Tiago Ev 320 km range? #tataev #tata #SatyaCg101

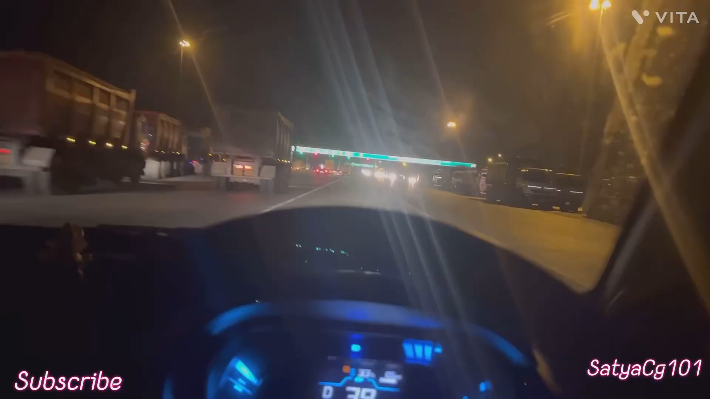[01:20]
हम पहुंचने हैं टोल प्लाजा देखते हैं कि
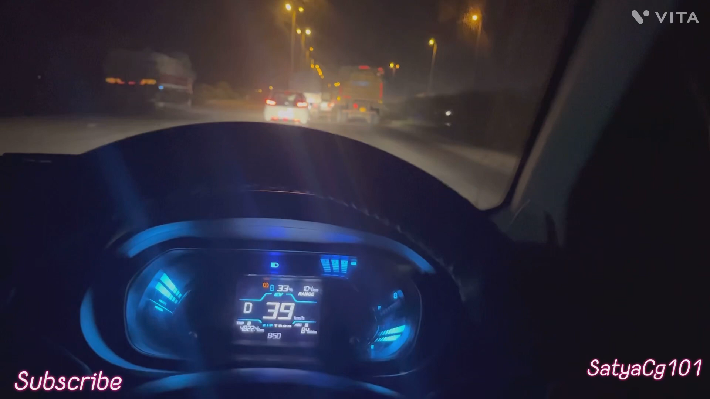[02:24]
बैटरी वहां पर यहां बची हुई होती है
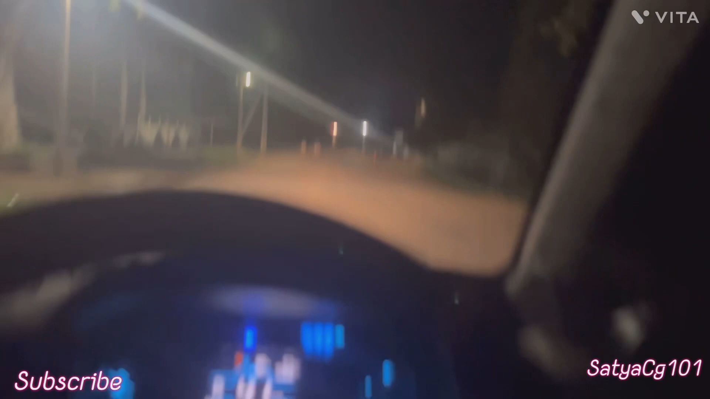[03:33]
है रात और यह है हमार संगे से शिवनाथ नदी यह पूल थोड़ा साथ साइड साइड में छोटा है लेगन है यह सिवनाथ नदी सिंगा और बेमें तरह के भीच में जो है शिंगास निकलते समय है